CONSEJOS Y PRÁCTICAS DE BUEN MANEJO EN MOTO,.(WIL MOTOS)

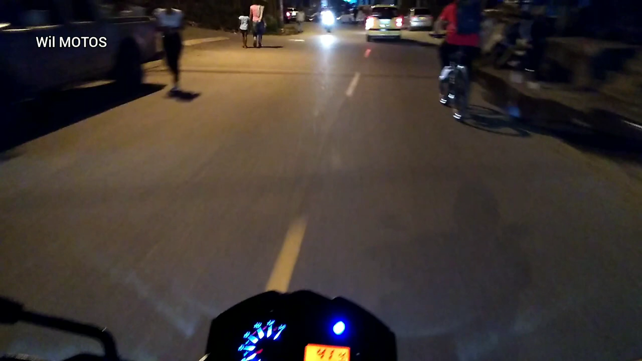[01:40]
información que la verdad es bastante importante que respetemos todas las señales de tránsito las prácticas que yo utilizo siempre han sido esa el respeto a las normas guardar la distancia señores guardar la distancia también es algo muy importante ya que sabemos de que pronto por ejemplo el vehículo como acá en este caso el taxi puede hacer un freno de emergencia
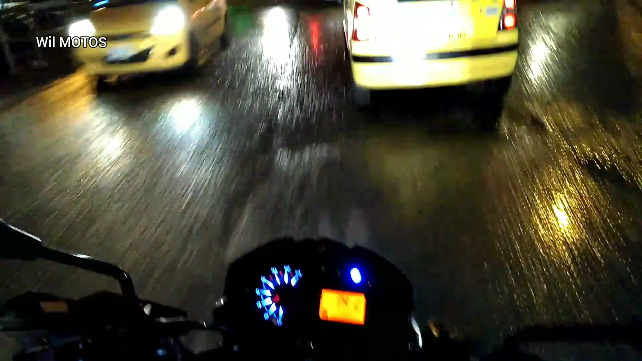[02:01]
y si tú no tienes la la distancia adecuada créeme que pan te vas a dar entonces yo siempre guardo una distancia entre
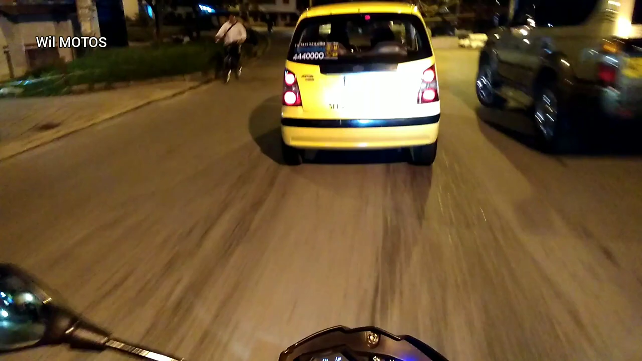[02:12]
de 6 a 7 metros siempre yo siempre conservo esa distancia aunque dicen en las escuelas de conducción tránsito que bueno que es bueno guardar los días los 10 metros de distancia también lo puedes hacer pero con una velocidad por ejemplo de 80 o 60 kilómetros que es lo más permitido siempre en las ciudades usted a lo de 6 a 7 metros que 6 a 7 metros tiene la facilidad y